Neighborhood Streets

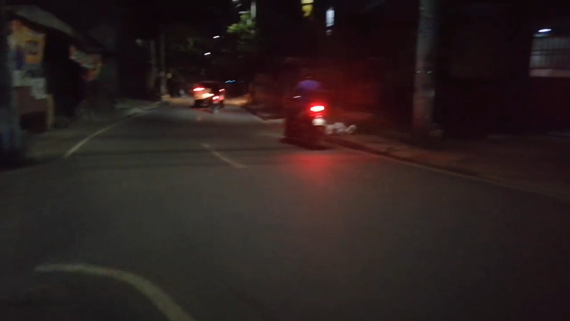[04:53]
I don't know where this street on the left leads to. Yan. Pero dito po sa kanan,